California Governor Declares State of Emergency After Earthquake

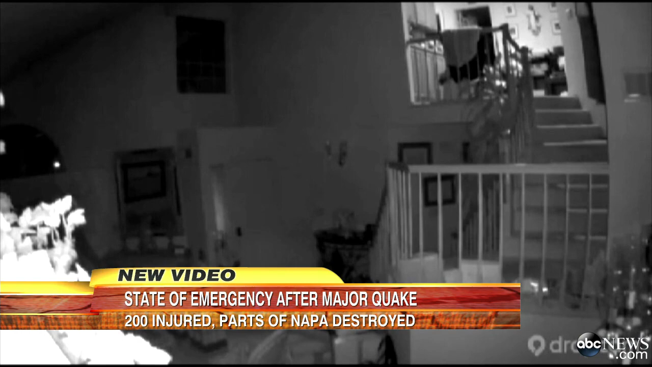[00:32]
3.20 a.m. Sunday, the quake strikes in the dead of night. The earth-shattering moment caught on surveillance video shaking people out of bed. Earthquake! It's an earthquake! And rocking cars and buildings. I woke up and thought, oh my god, this is it.